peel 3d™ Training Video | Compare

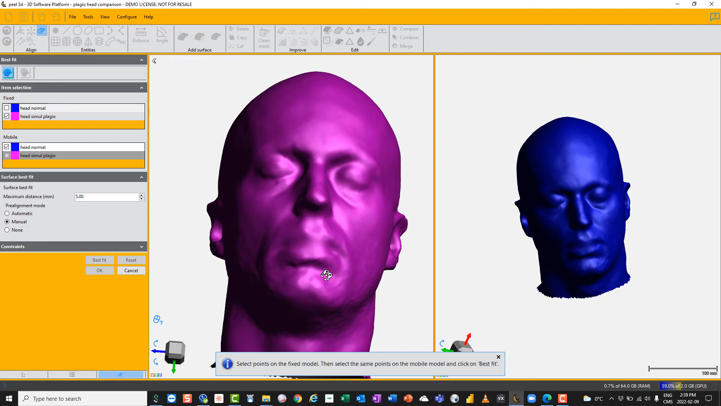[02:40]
apart as possible so we'll start with some really easily identifiable stuff so we'll click on nose and nose we'll click on middle of the eyebrows and middle of the eyebrows and then we got to go and get something on the left hand side so we can do a left hand temple and a left hand temple and it doesn't have to be terribly accurate and you can already see it's getting a pretty good fit so we
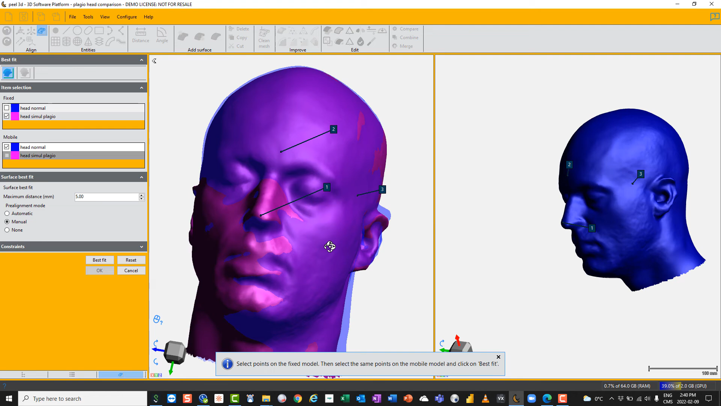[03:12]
could go ahead now and just choose best fit but I'll I'll just you know give it all the best chances I'll go around and do the the other temple and I could even do the back of the head and